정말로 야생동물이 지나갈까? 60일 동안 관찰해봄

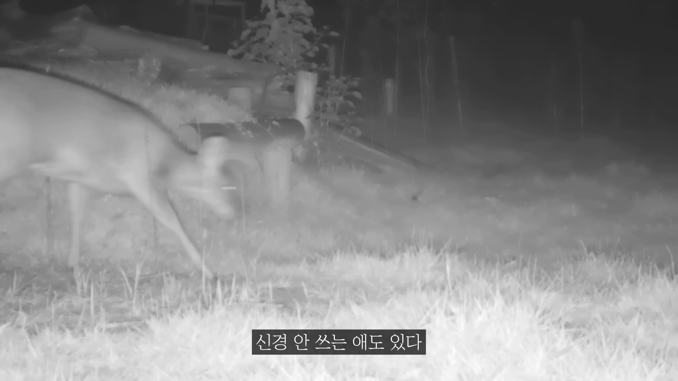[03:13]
진짜 고라니가 많이 지나가요. 응. 사기나 담비 이런 거 좀 보일까 했는데 가능성 없을까요? 아 당연히 있죠. 있어요? 그러니까 1년 내내 와야 된다고. 아니야.
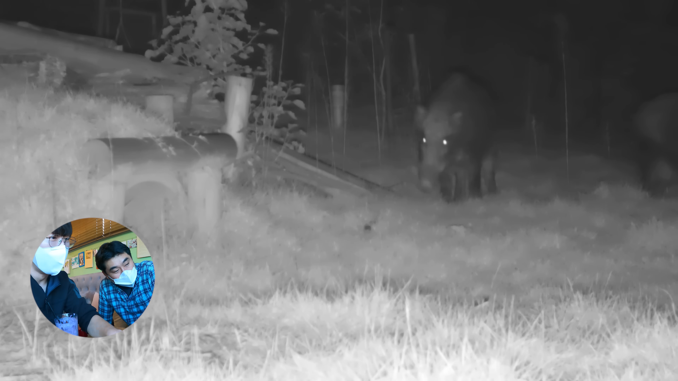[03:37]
2마리인데? 여기 몇 대지 많이 지나가요?
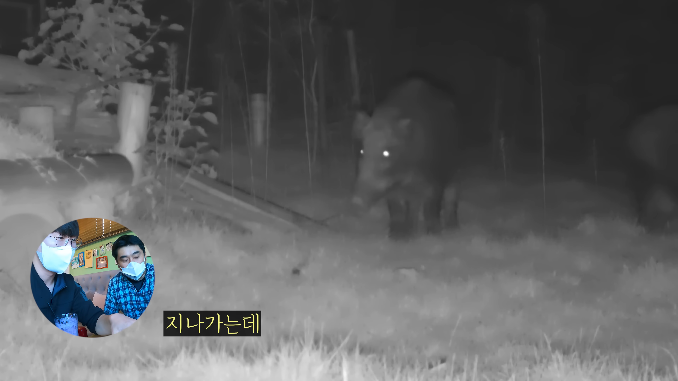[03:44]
지나가는데 오줌쌤이 새로 깔았기 때문에 이 카메라 구조물에 대해서 인식을 하는 거예요. 아 근데 몇 대지가 되게 예민하다면서 냄새가 맡고 좋은 거고 워낙 후각이 좋으니까 얘들은 그런 구조물 하나하나 다 확인하는데 이게 이제 카메라 새로 설치돼가지고 기기를 좀 세게 하는 거 같아.
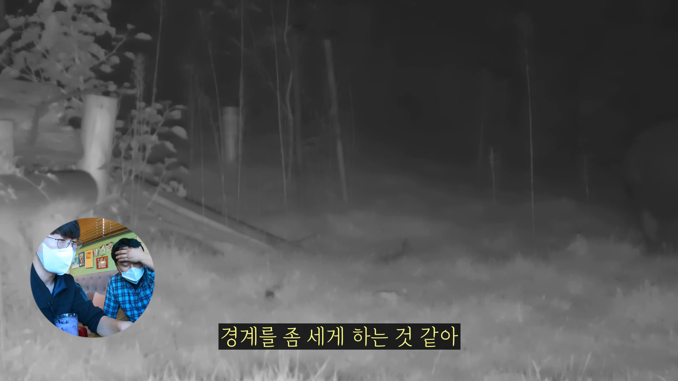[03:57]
와 진짜 멋있네요. 크고 크고 크고 멋있고 진짜 멋있다. 우리나라 한번도에서 이 멧때리는 맹수거든요.
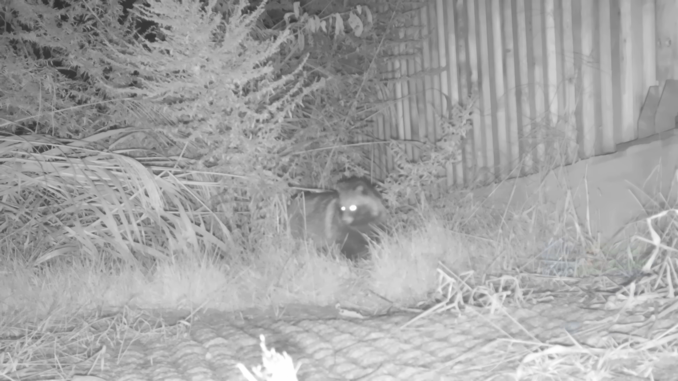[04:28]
우와. 아 확실히 내가 벽면 따라가니까 오 두 마리. 확실히 벽면 따라 좀 움직이나봐요. 털췄다. 냄새가 들어간다. 냄새가 들어간다. 건강하다. 건강한가요? 아 그러네요.
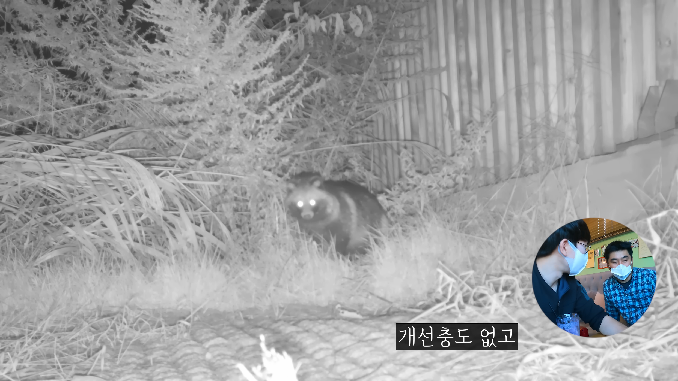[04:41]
개선충도 없고 개선충도 없고. 보기 좋네요 진짜.
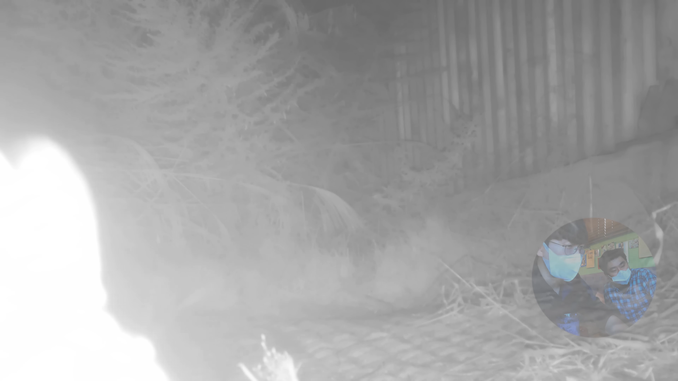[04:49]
뭐지? 토끼? 오? 이게 참.. 토끼 많이 안 보인다고 생각했어. 네. 안 보여 안 보여. 카메라 비비인데요. 너무너무 각자 붙었다. 왜? 뭘 샀나? 재밌다.
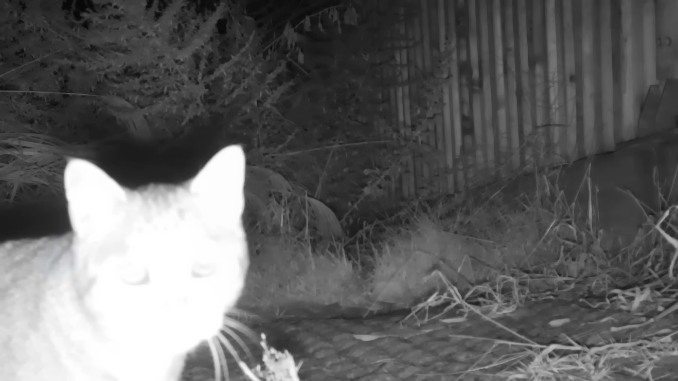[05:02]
어? 어? 아 고양이. 고양이. 고양이다. 사근. 언제쯤.
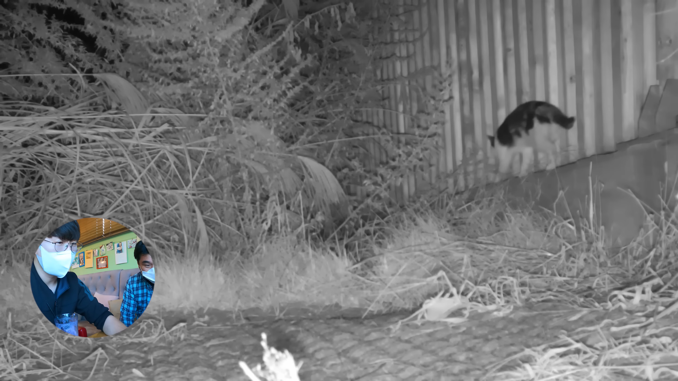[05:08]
아 저렇게 싫어하는구나. 고양이들. 이거 다른 고양이다.
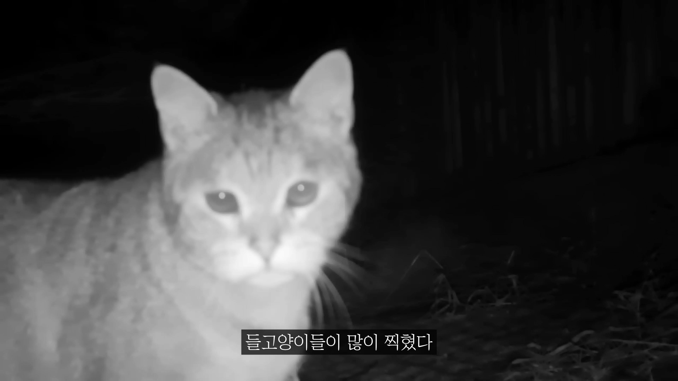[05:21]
아 renovSí 아 이리 가네. 아유 귀엽다.
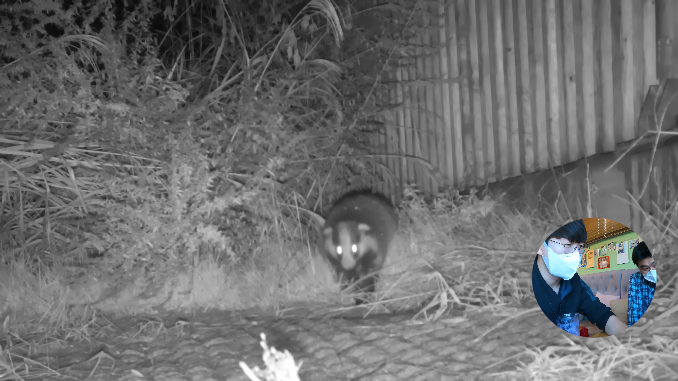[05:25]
시즈 너무 선명하다. 오소견 촬영이 처음이에요. 처음을 찍어봐. 진짜 이쁘다. 오소리도 되게 귀하지 않아? 겨울 점에 떨어져서 겨울 점에 innors ahead entrance 지금 겨울잠 자기 직전이라 털이 약간 좀.. 털컵?
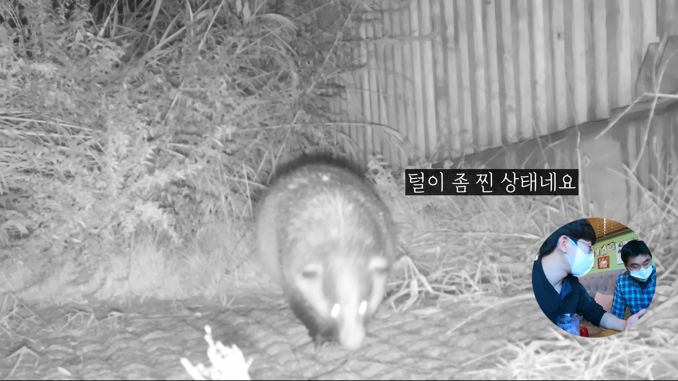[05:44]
털이 좀 진상돼요? 많이 먹고 들어가야 되니까 와 귀엽다 귀엽다 너 우리 두 마리 아까 그 한 쌍 똑같은 애들인가? 응
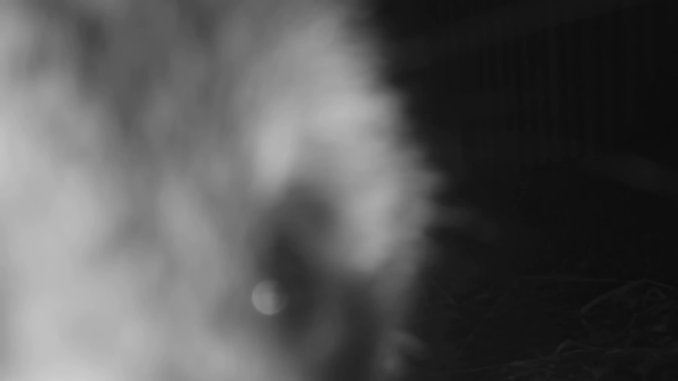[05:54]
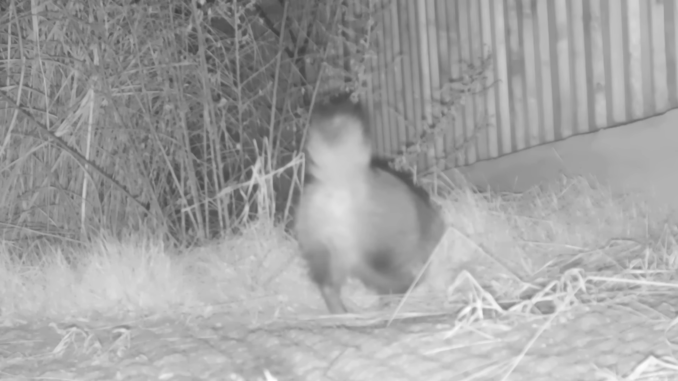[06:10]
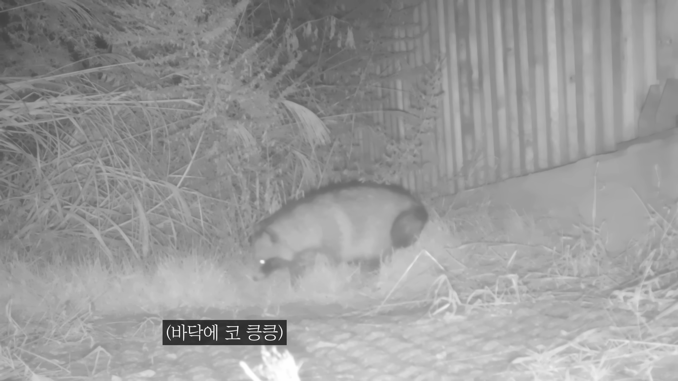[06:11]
이거는 먹이 찾는 거라고 해야 되나? 네 그렇죠 뭐 먹죠? 안 가려 다 먹으니까 그냥 유기체들은 얘만 하면 다 먹으니까 똥 먹으면 이제 물티슈 같은 것도 막 똥 그대로 나오지만 어?
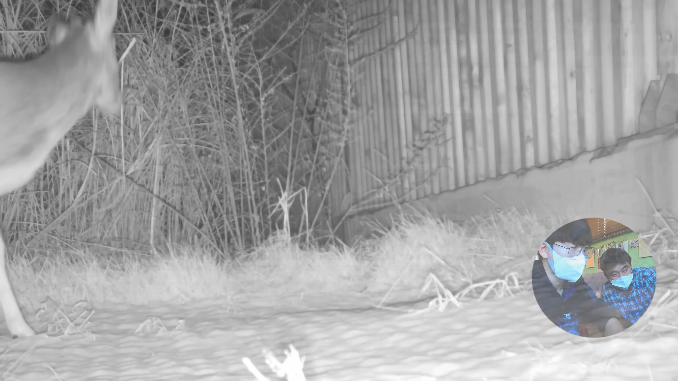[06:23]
이게 노릇? 노릇? 노릇이 지금 몇 달이지? 벌써 자라? 뿔이 벌써 자란다고? 이게 12월 19일 와 빨리 떨어지고 빨리 나온 거 같네 뿔이 아 이게 뿔이 새로 자라는 거지? 네 새로 자라는 거야 매년 자라고 떨어지거든요 1년에 내가 볼 때 시즌이 좀 빠른 거 같아 다른 애들보다 아하 이걸로 끝이네요 마지막 하나입니다
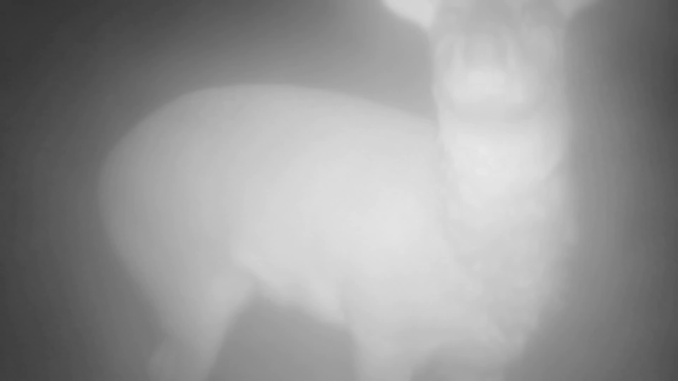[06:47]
경계하는구나 여기 처음 카메라가 다르기 때문에 아 뭔가 평소에 안 보이던 게 생겼음 이러는 거예요?
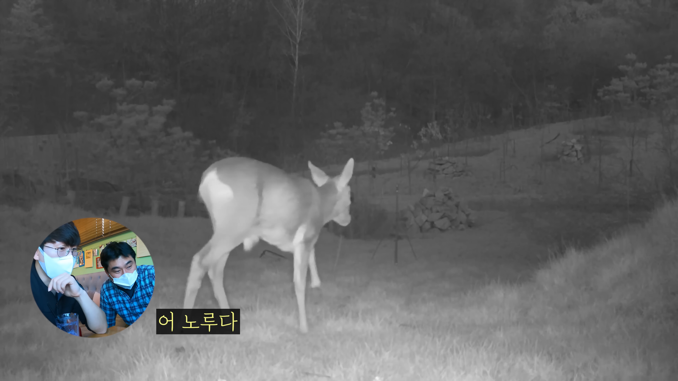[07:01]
아 약간 각진 엉덩이 약간 각진 엉덩이 노르 엉덩이 그리고 하얗게 털이 있고 얘는 둥그러한 엉덩이